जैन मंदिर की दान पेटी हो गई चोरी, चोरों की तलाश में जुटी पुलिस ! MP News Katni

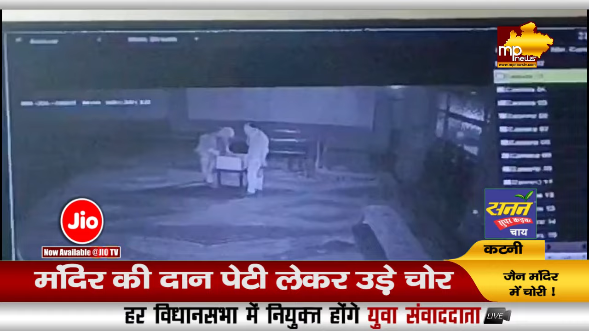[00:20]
श्रित रुका है जहां एक जैन मंदिर से चोर दान पेटी को लेकर फरार हो गए चोरों ने तेरात मंदिर पर धावा बोल दिया और दान पेटी को लेकर भाग गए चोरी की ये घटना